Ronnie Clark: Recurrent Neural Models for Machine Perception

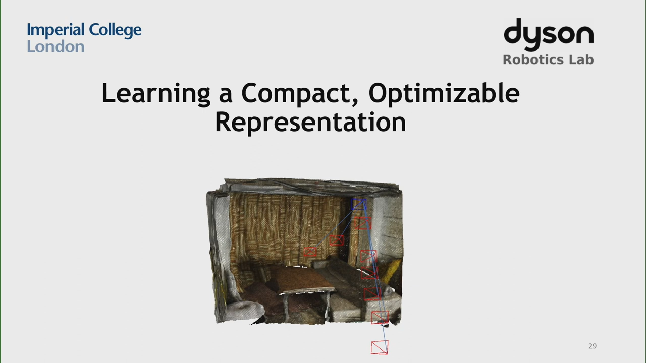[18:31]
So what we want to look at now is how we can actually use learning to aid in the optimization approach so that we can get the best of both worlds from these approaches. So what we do first, so this is the first part where we look at how we can actually learn a representation which is suitable for the optimization. So how can we actually capture priors about the structure and the geometry of a scene in a network that we can use in our optimization procedure?
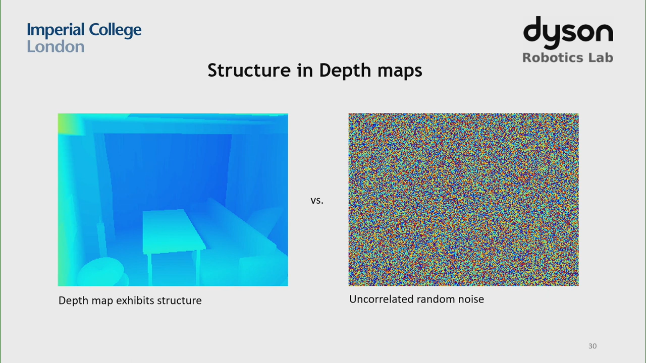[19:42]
The depth map has a underlying structure, so a very sparse representation, which only consists of like a few cubes or a few planes in the image. And what we want to do is we want to try compress those depth images into this minimal representation, which we can use for the optimization. So how do we do that? So we can do that by using an autoencoder. So for those of you that don't know, an autoencoder basically takes an image and then it tries to reproduce that same image. But the trick is that inside the middle of the autoencoder,
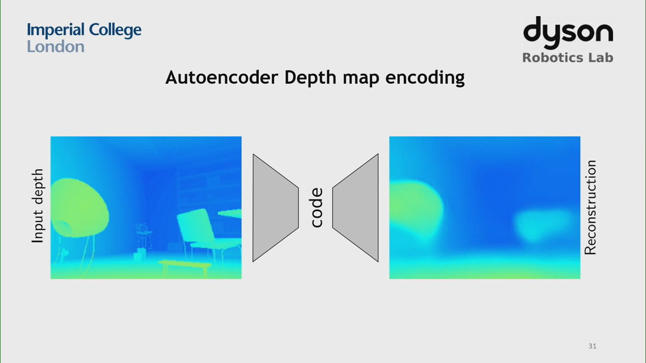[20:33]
So then the network has to learn what features to extract from the image to actually be able to reconstruct it from these few parameters. Okay, so the autoencoder is good, but in this case, we can actually go a step further. Because we have both depth images as well as RGB that we can train on. So what we did was we tried to condition this encoding both on the depth and the RGB images from the camera.
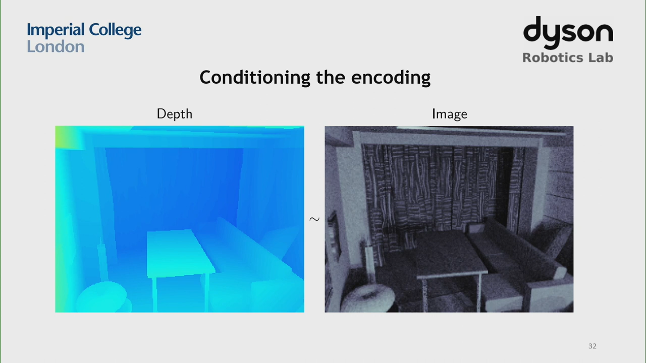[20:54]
So how we accomplished this is basically using one stream of the autoencoder working only on the depth images. So that learns features which can compress the depth into a minimal representation. But then we introduce the second network at the top, which operates on RGB data. And this RGB data, from the RGB data, which is also an autoencoder, we extract those features and we
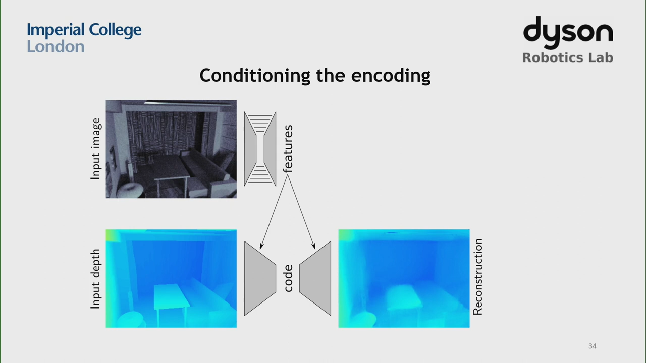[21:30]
concatenate them into the into the network which is autoencoding the depth. And in that manner, we can actually condition the depth autoencoder onto RGB images. And then if you look at this network, you can see that if you only go from the RGB, or if you take the path from the RGB on the top left directly to the depth image, then what you get is single view depth reduction.
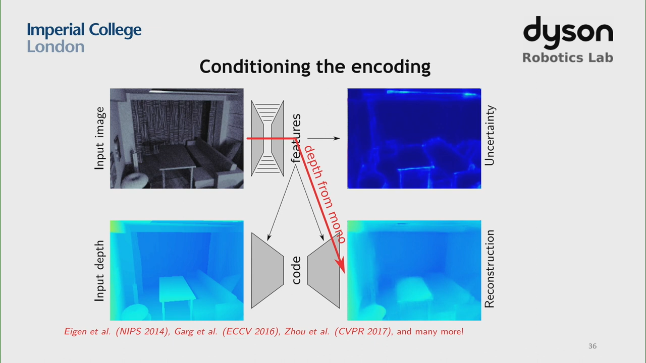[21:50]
So to train this whole network, we basically use a standard UNet architecture for the feature extraction of the depth maps, as well as the for the RGB autoencoder as well as the depth autoencoder, and we use a variational structure for the training for the latent code, just so that we can introduce some smoothness in the code space,
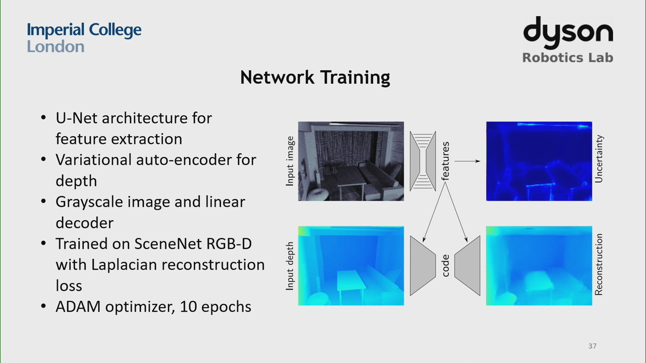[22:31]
and then we basically just feed in grayscale images and we train it on a large data set of synthetic RGBD images from the CNET RGBD data set. And then we basically just use Atom Optimizer and run it for 10 epochs.
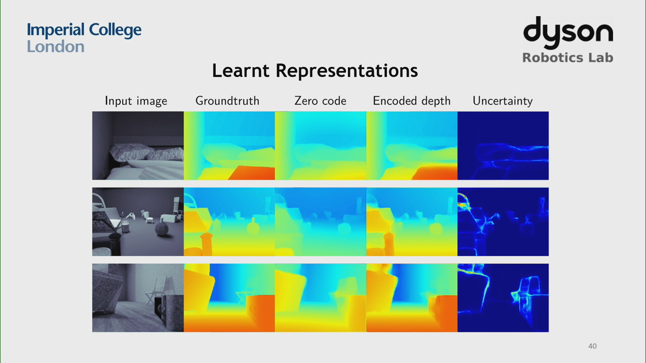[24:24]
the best code for that depth image as well as the RGB conditioning. So from that you can see that the network can actually, with this tiny code size, reconstruct the depth image pretty well. So as I mentioned, we use a linear decoder for the depth autoencoding network, and that's just to make the optimization process easier, because computing gradients for that decoder is very easy. So in that manner, the final depth map just becomes a function of your zero code prediction, which is just the effect of the RGB conditioning, plus some plus some factor J,
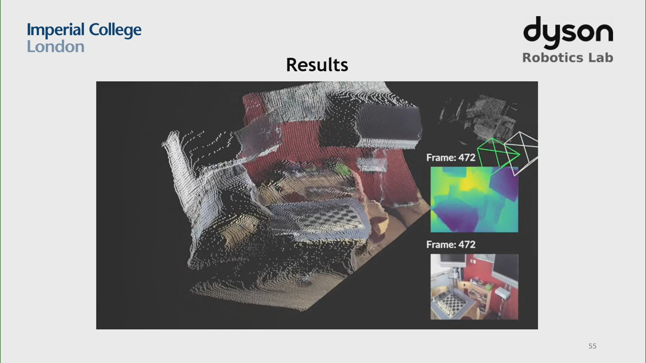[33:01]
as you'll see now, are actually a bit sharper or
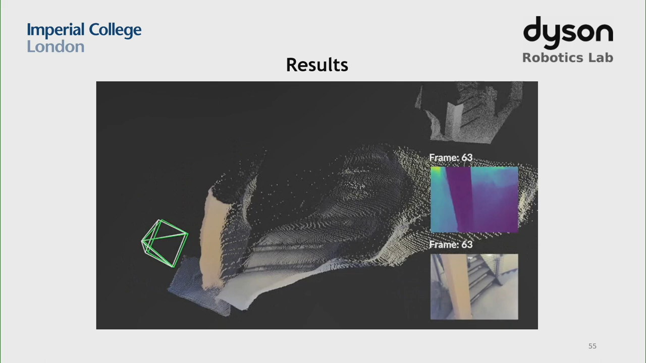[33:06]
more detailed than the one with the compressed code.